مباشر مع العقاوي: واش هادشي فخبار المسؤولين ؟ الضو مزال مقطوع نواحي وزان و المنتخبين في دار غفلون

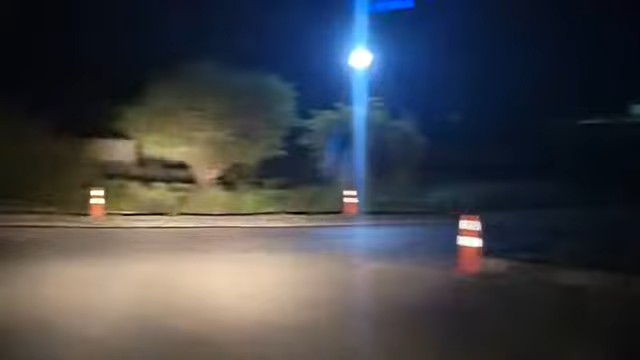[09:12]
نيندوز هنا ندور فوق ندور فوق ندور قربة ندور مدينة هذه الطرقة دائرة بالمدينة كاملة إذن إخواني الكرام هذا هي حقيقة هذه حقيقة الوضع هنا ظلام حائق ظلام في ظلام قل لك يا أمي ما شكل السماء وما الضياء وما القمر بجمالها تتحدثون ولا